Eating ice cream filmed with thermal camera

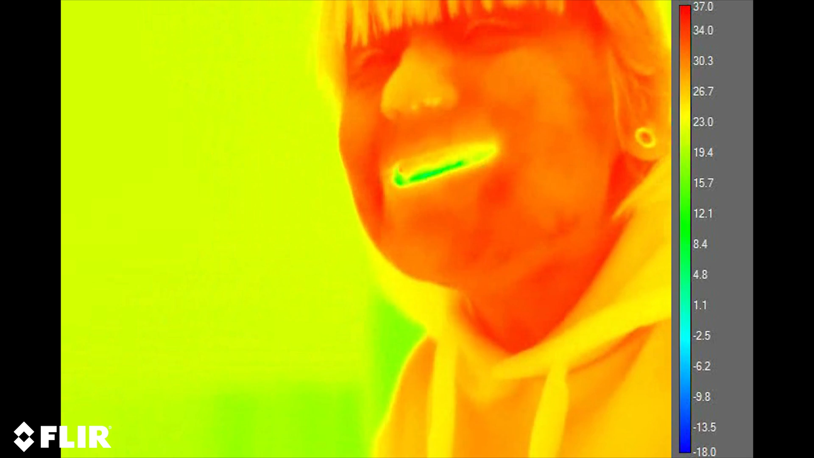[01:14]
Yeah, it's around zero, but no, no freezing at all.
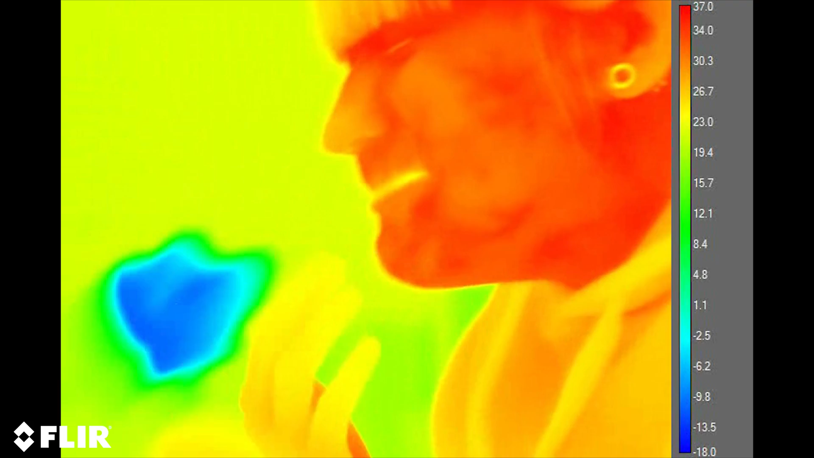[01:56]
There is still ice cream that is interfering with my measurements.
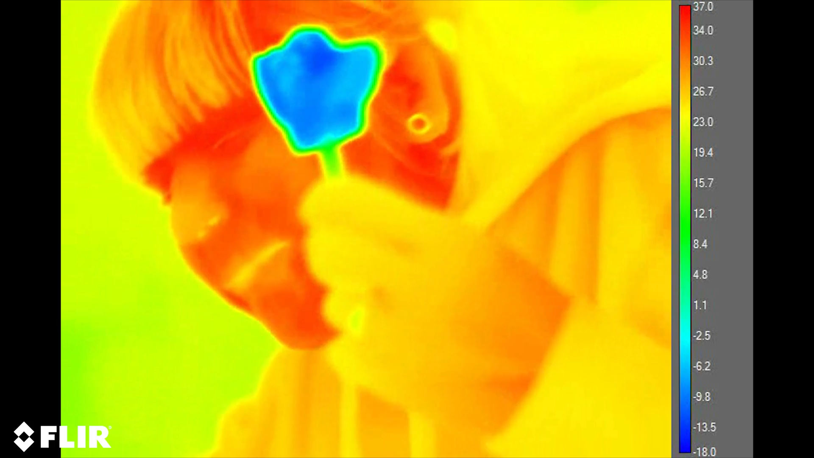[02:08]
Try eat your mouth so it's empty.
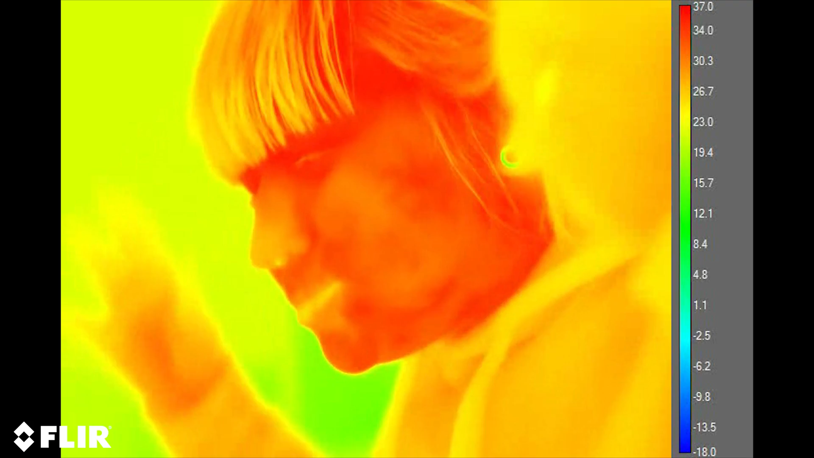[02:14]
Is it empty now? Eh?
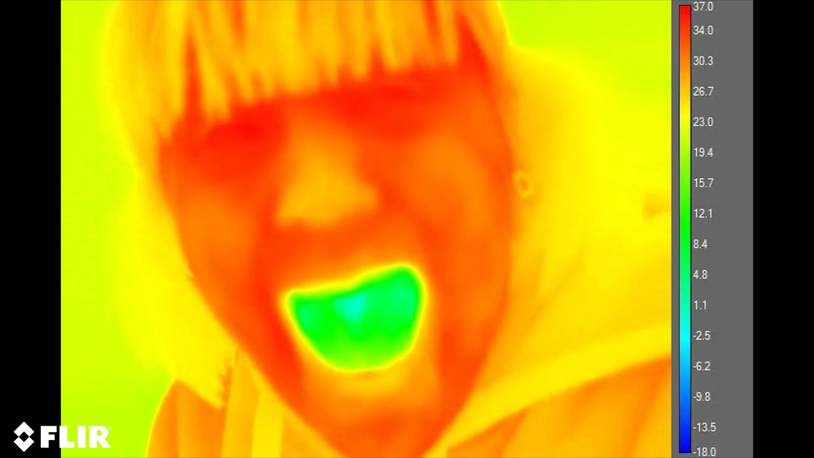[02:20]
Yeah, it's, it's about, it must about three degrees. Really cold mouth.
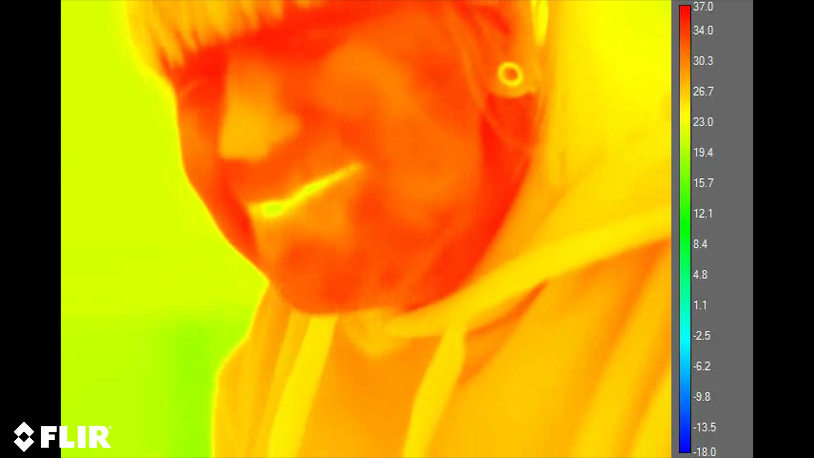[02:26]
Put yours better, big lower. Is your throat any colder?
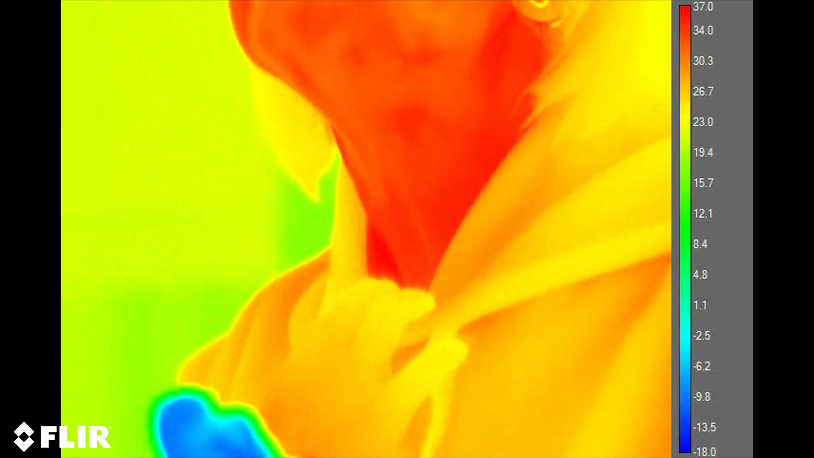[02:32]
No, it's completely fine. No throat freeze. How about my brain?
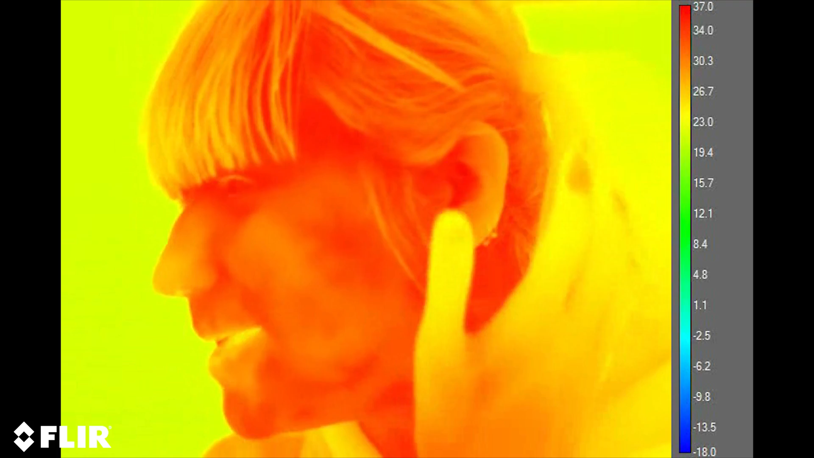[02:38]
No, brain freeze. You have too much higher.
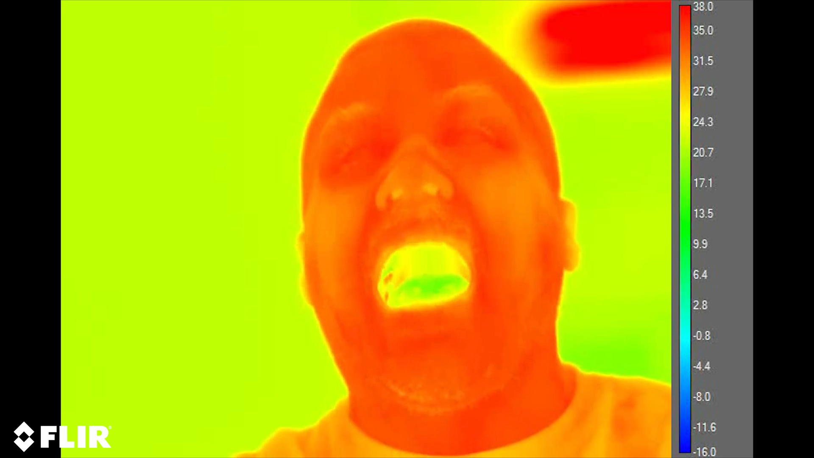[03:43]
Yeah, very cold. Mutta vain 18.
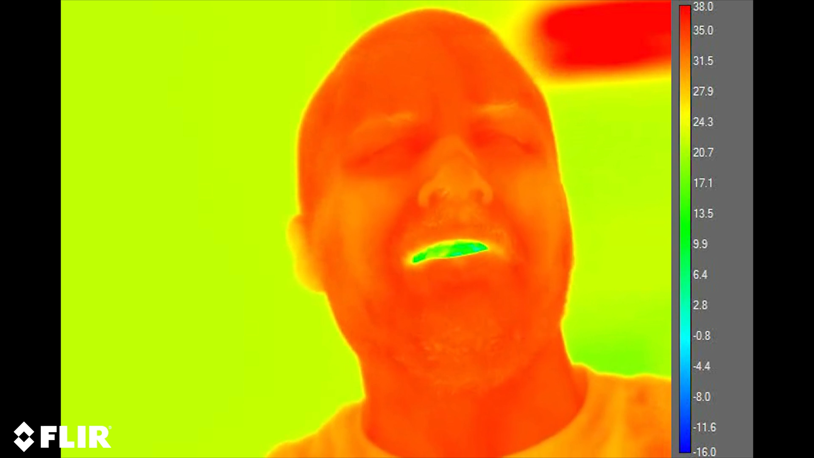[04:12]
Ehkä... 10 gradiaa. Kyllä, minä olet eivät ole mitään kääntä. Joo. Ja nyt meidän täytyy katsomaan hankalaa.